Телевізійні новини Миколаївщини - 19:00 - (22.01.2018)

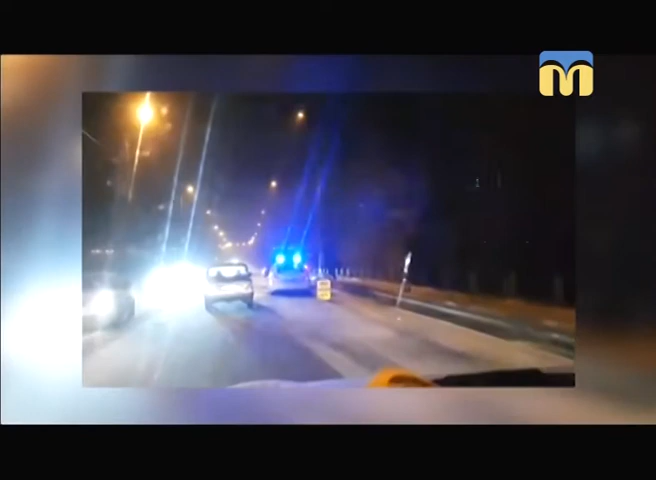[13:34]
в результаті дорожньої транспортної пригоди ніхто не постраждав. Усі автомобіля отримали механічні пошкодження. Синоптики попереджають, протягом доби погодні умови можуть погіршитися. На дорогах ожеледиця, сніговий накат, вітер вночі становитиме 15-20, в день 9-14 метрів на секунду.